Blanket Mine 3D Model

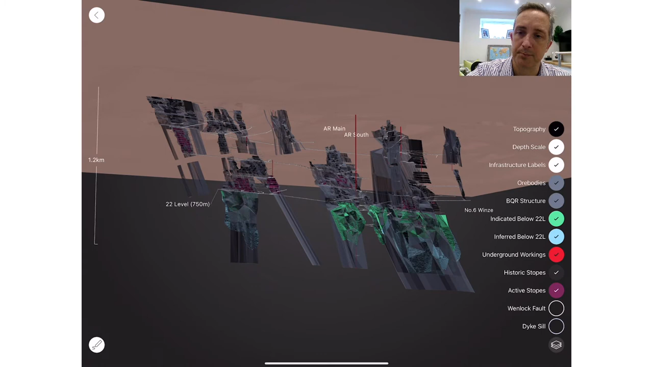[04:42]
And now what you're looking at is our known resources below the 750 meter level,
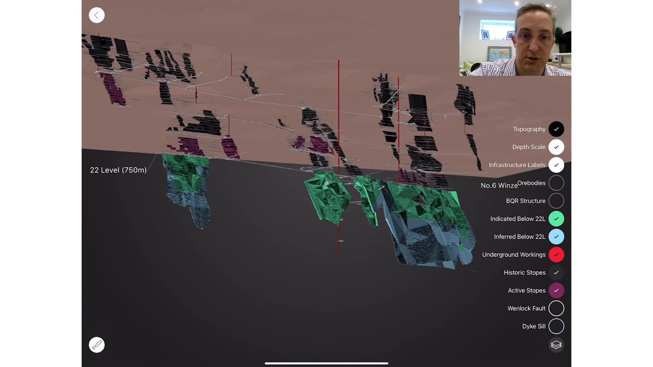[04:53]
measured and indicated and then inferred towards the deeper end here. So from the M&R resources here and then additional inferred resources at depth.
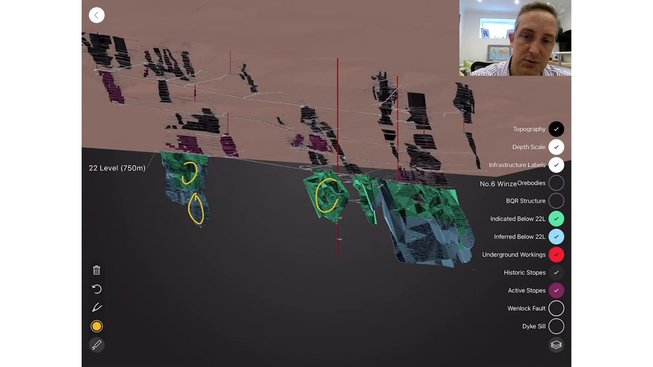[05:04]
We can see clearly there's plenty of resource at depth.
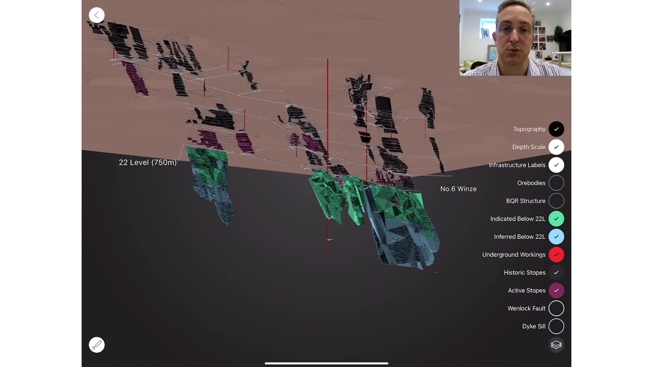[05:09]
And we can see also here, if I pull around now into the foot wall of the mine,
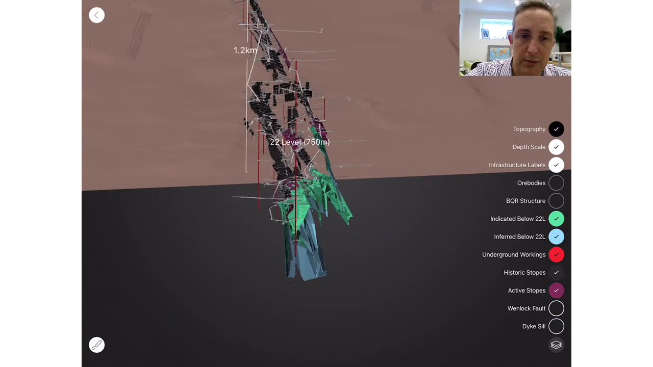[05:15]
which gives you a lovely view of the development work that's being done.
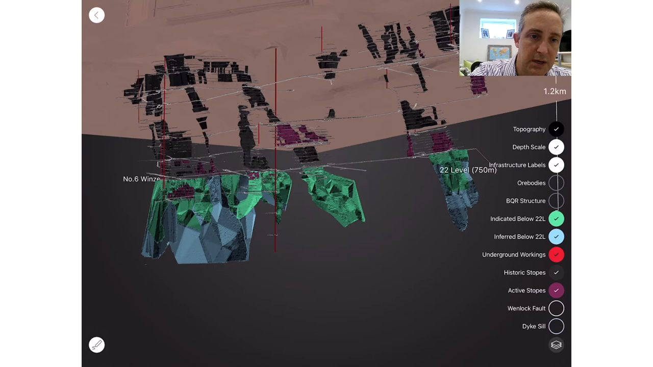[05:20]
There's central shaft. We are in the processes of commissioning and ramping up the shaft. But you can see central shaft in the access that it gives us to greater depth. So previously, time mine infrastructure was constrained at this 22 level, which is the 750 meter level.
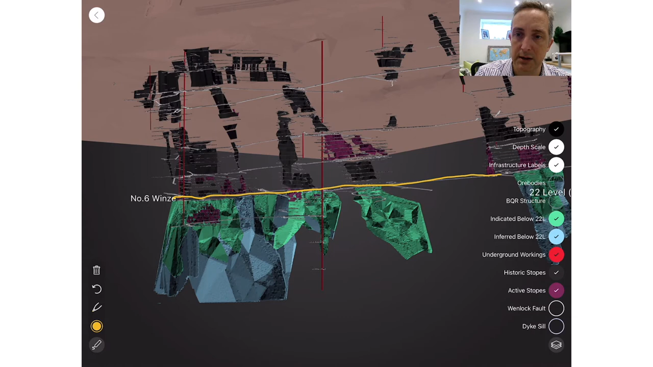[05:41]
So this level I'm showing you now, we didn't have any deeper access to the ore body anywhere below that. And so central shaft has been a project we've been busy with for the better part of six years. We've sunk almost $100 million, including plant expansion and additional capital into this project. So it's been a very substantial investment for our business.
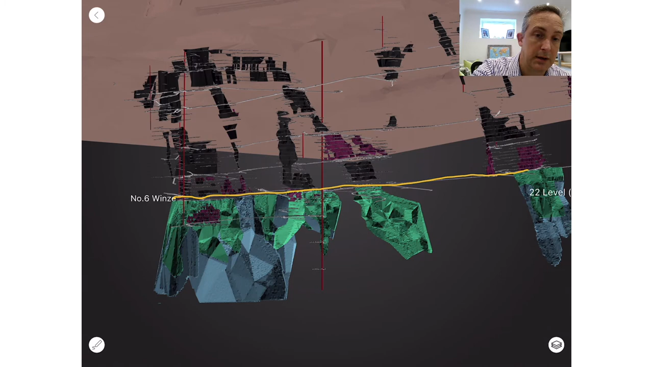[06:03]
And you can see how much it opens up the ore body at depth.